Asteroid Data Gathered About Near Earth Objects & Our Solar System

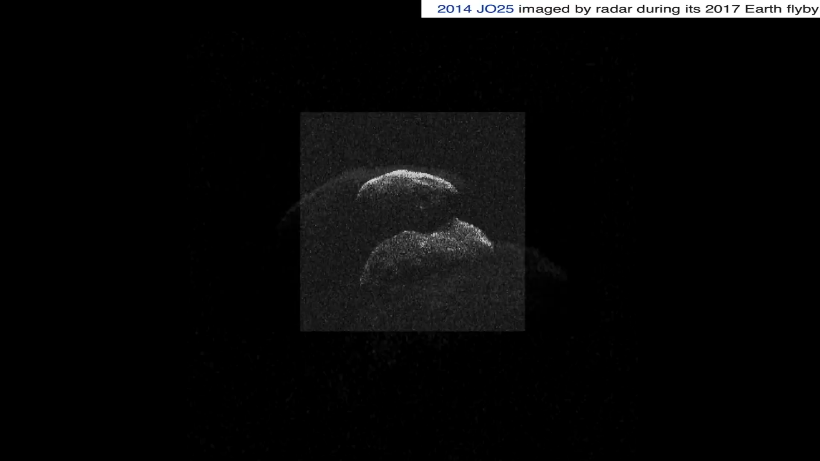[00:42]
This is all material, obviously, by NASA and their probes and satellites and telescopes, observatories that they've offered in the public domain.
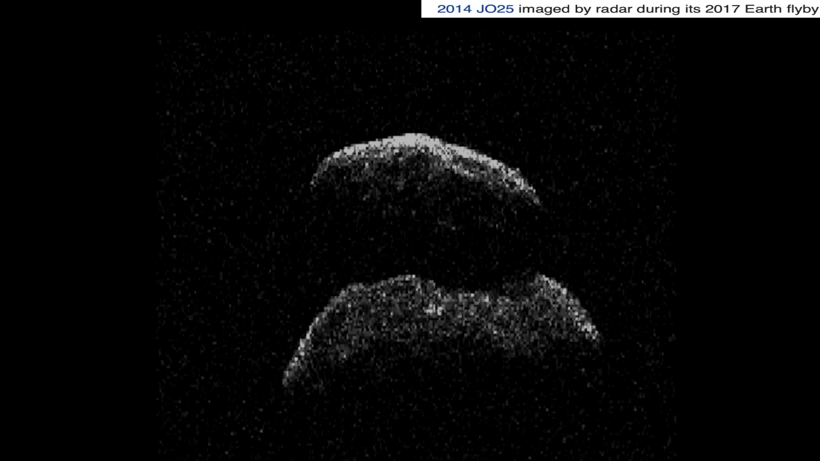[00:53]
So this is what we're going to talk about. This is Asteroid 2014.
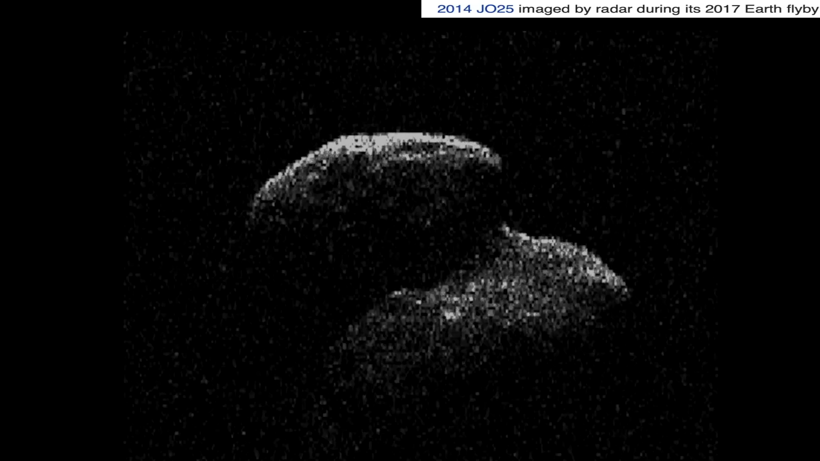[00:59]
JO25. Talk a little bit about it and I'll tell you why.
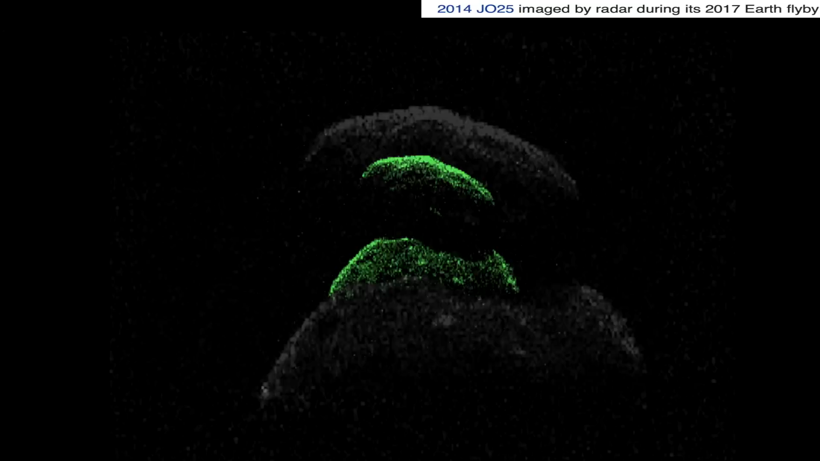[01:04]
It's an asteroid that was discovered in May 2014 by astronomers at the Catalina Sky Survey near Tucson, Arizona.